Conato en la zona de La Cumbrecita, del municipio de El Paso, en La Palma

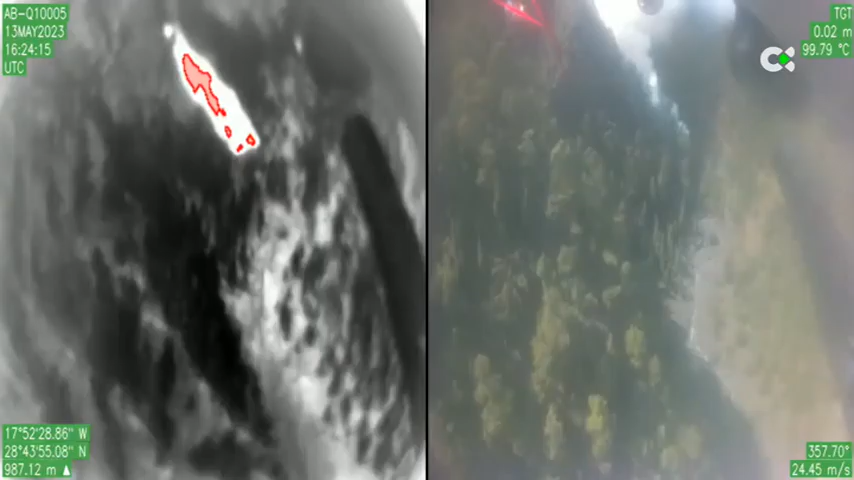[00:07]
sofocar el conato de incendio declarado esta tarde
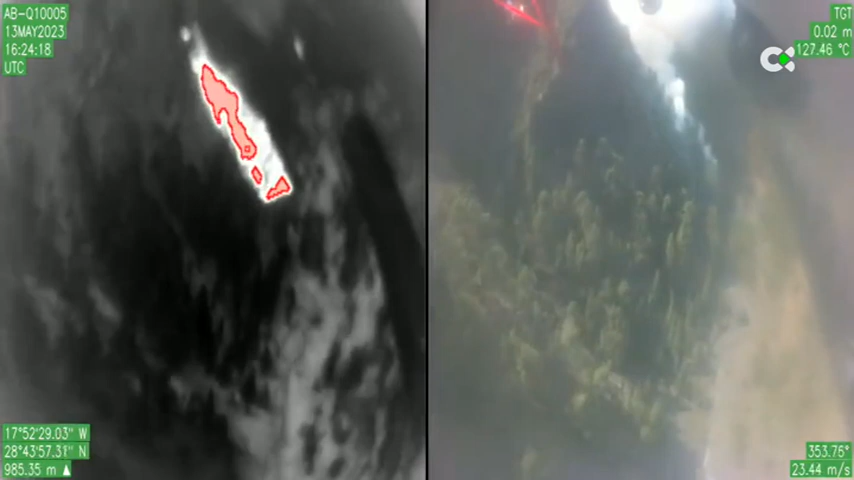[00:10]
en la zona de la defondada en el interior de la caldera de Taburiente.